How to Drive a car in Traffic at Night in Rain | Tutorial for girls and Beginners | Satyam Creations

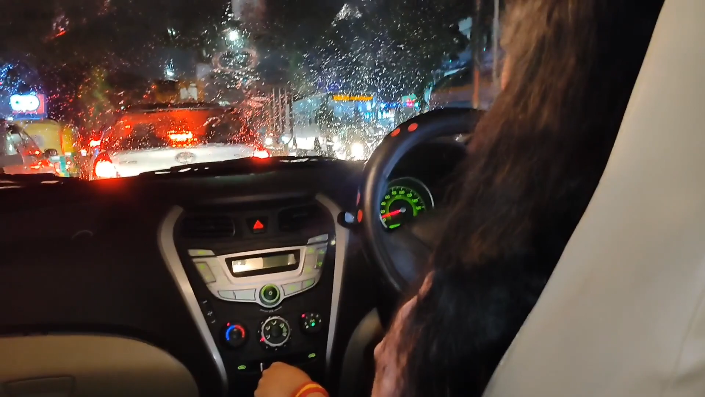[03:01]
moreover the uh other liver is also used for uh you know for dipper why we use the dipper when we have to uh inform the driver of the vehicle coming from the other end that their headlight is disturbing us or when we need to get side on the road then we use the dipper so you should know how to use the dipper and